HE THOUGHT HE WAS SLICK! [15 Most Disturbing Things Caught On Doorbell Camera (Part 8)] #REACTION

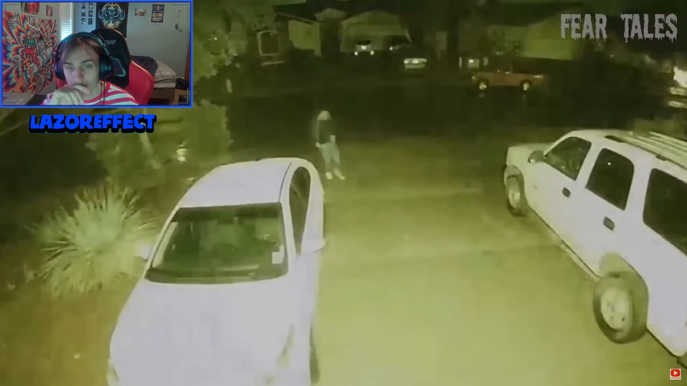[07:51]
200 IQ right there In this video, you can see a thief walking up and trying to open the first car And then he gets inside the second car But if you look closely, he has a weapon drawn